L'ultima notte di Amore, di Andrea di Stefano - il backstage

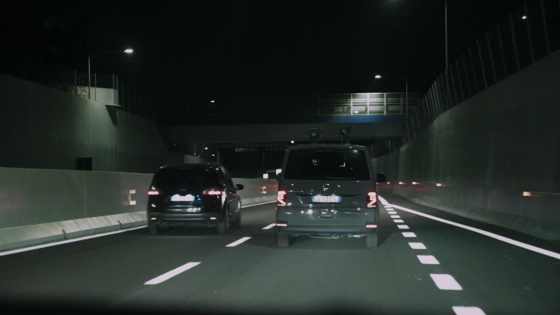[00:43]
che provano uscire altre che sorpassano quelli che stanno dietro lampeggiano bisogno di quattro secondi 5 secondi